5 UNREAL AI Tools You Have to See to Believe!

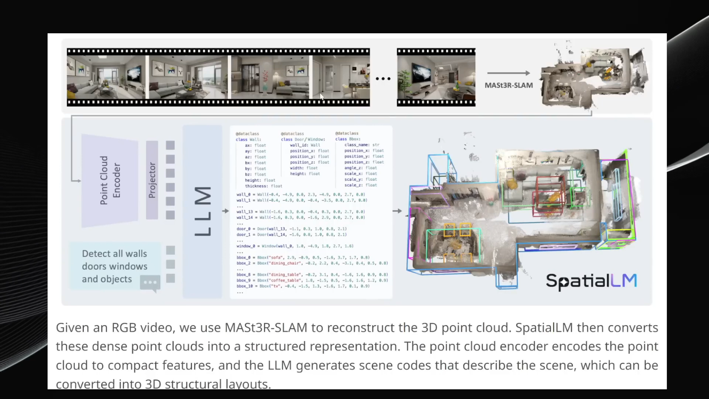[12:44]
It interprets the spatial data and generates the structured 3D layout of the space, identifying all those elements like walls and furniture. One of the really awesome things is how flexible the output is. Spatial LM can express its understanding in different ways, as raw structural data, a simplified 2D floor plan,